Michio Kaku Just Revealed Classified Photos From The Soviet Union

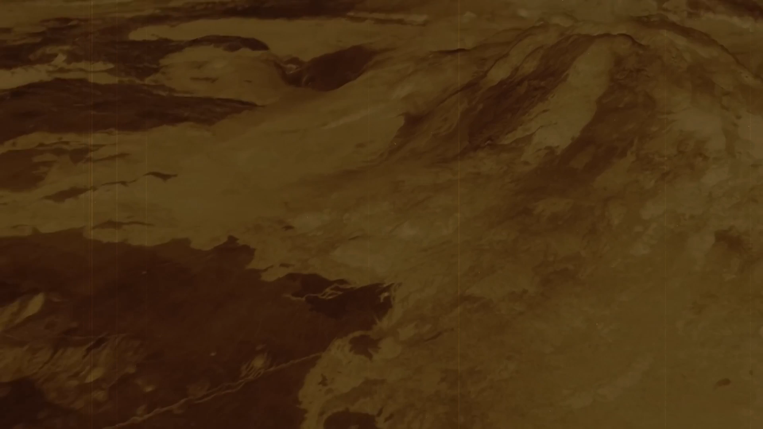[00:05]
Now we'll use radar, radar to bounce messages off the surface of Venus so that we can get computer simulations of the surface features of Venus.